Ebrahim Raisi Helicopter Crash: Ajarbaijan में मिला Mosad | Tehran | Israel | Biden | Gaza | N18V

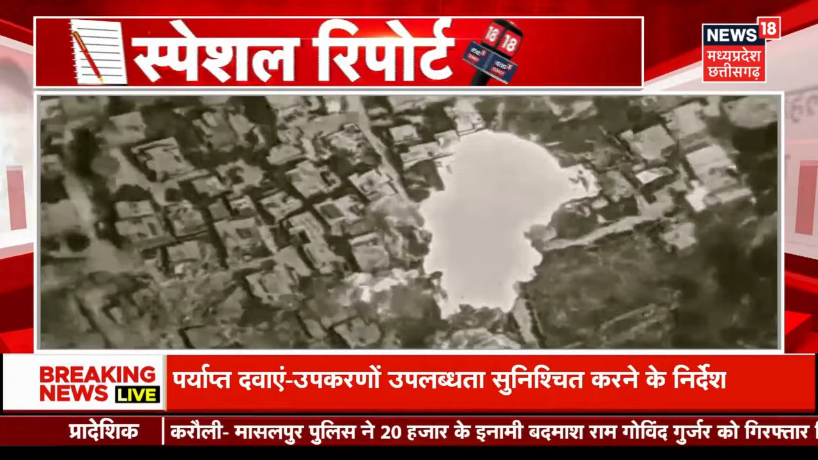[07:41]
ने भी लगातार एरस्ट्राइक और ड्रोन हमलों से जवाब दिया है